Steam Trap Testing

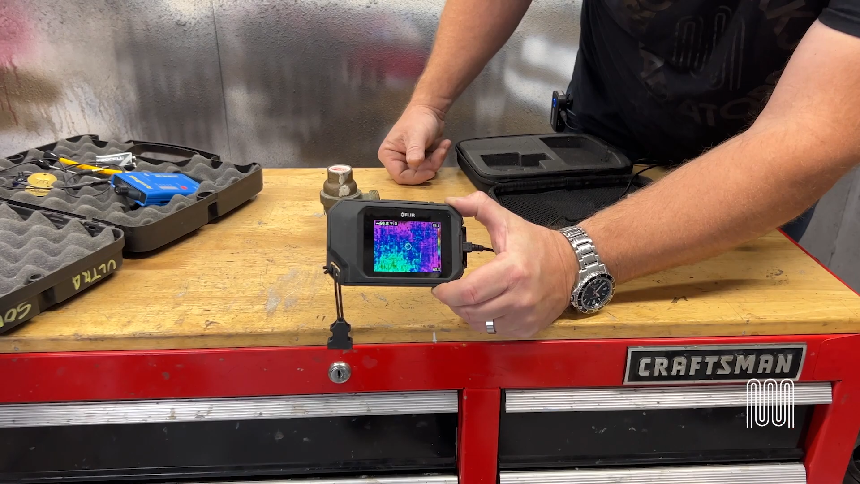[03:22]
There's the steam trap sitting on the bench at the same color of the bench.
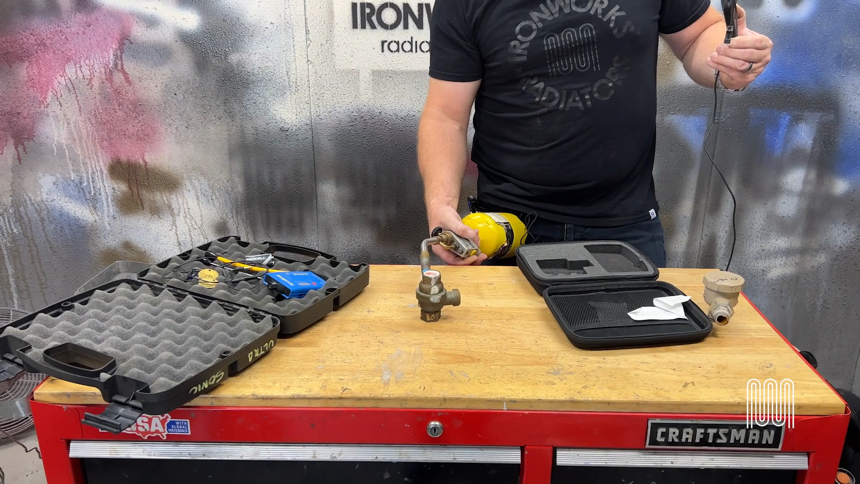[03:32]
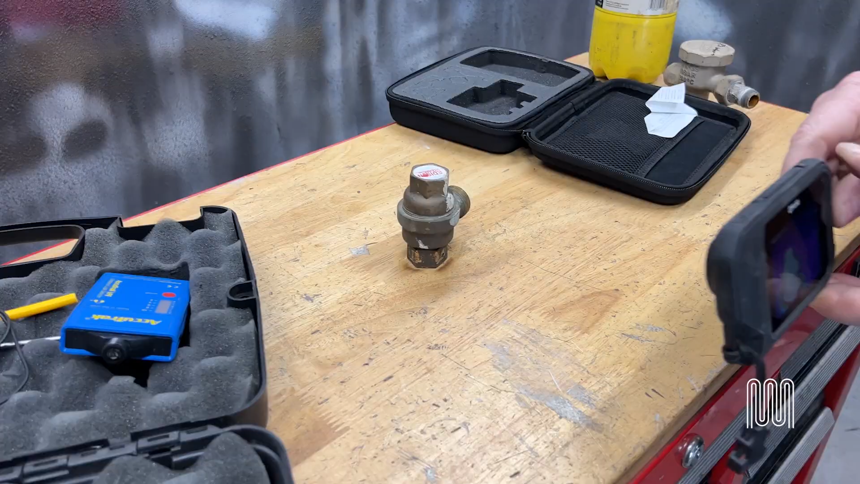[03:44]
Now, as you can see, that steam trap is quite a bit hotter. It's 240 degrees, quickly dropping because we've removed the heat source,
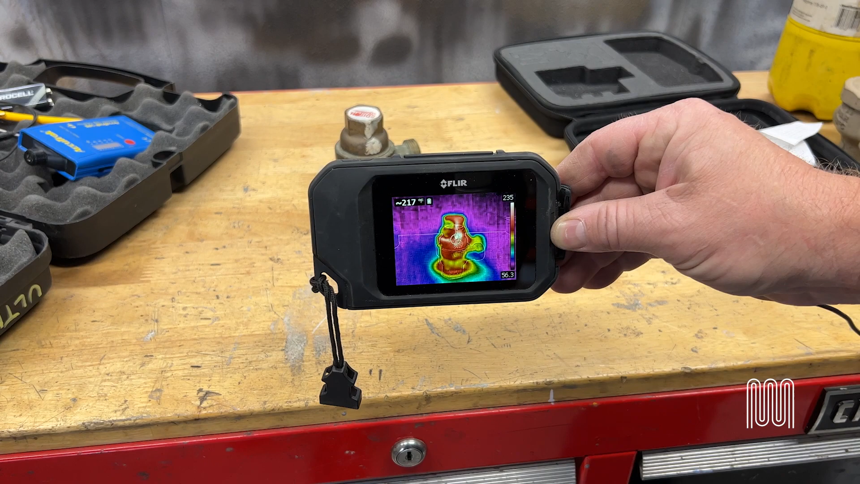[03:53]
but this way we're able to tell from the color as well as the temperature reading whether or not the trap is passing steam. Using the infrared technology is a lot faster and more efficient, saving the clients money and giving them a more accurate read of which traps have failed in their system.